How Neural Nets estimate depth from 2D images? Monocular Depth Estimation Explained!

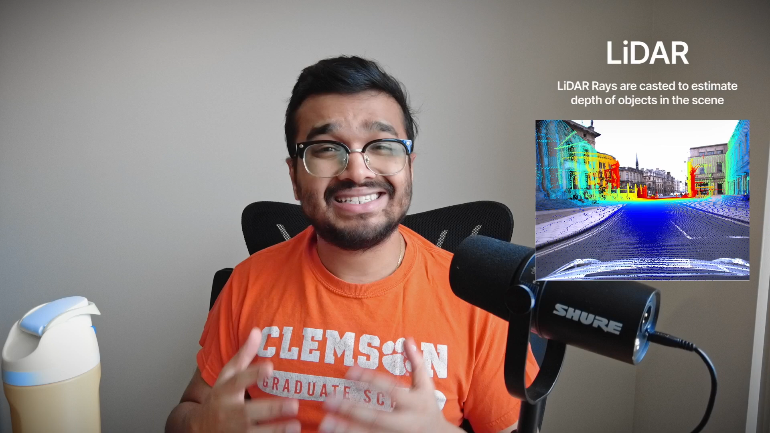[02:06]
Some datasets also utilize LIDAR projections where laser beams are projected to capture 3D information about a scene. These methods come with several problems.